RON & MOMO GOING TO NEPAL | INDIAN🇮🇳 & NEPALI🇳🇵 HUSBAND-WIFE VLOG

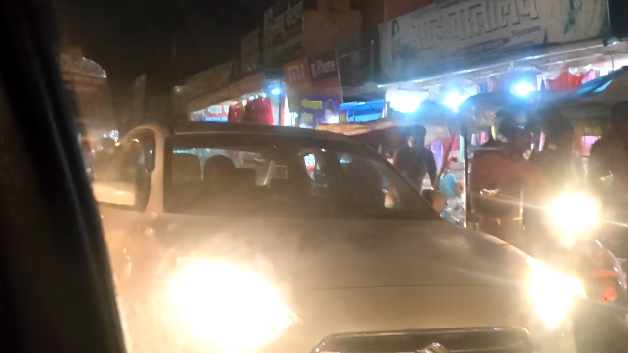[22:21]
ट्रैफिक जाम हो गया यहाँ पे। ये रहा वो दिख रहा है।
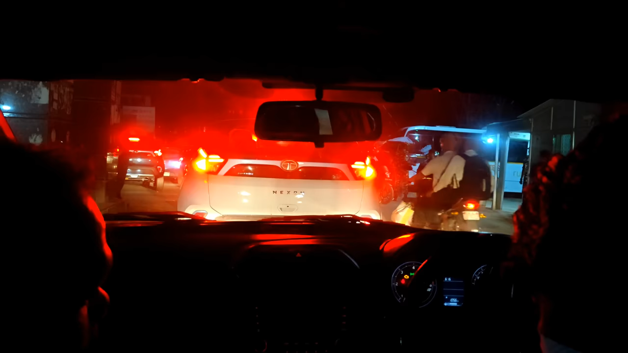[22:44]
वो ये हॉप सामने हां मतलब भैया सामने और पुलिस के सामने खड़ा है
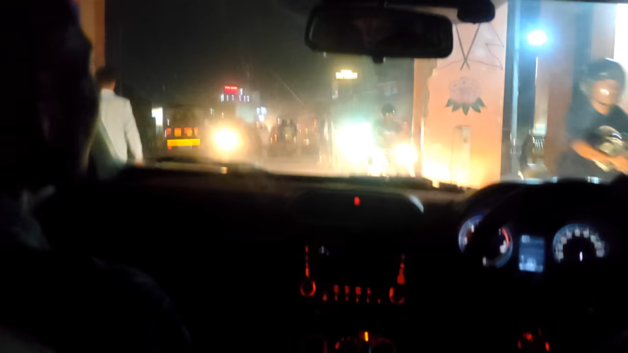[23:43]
नेपाली बॉर्डर आ गया, अभी जो चेकिंग के लिए रुक गए थे तो बॉर्डर ठीक से नहीं दिखाया, ये रहा पीछे की तरफ से दिखाते हैं पीछे से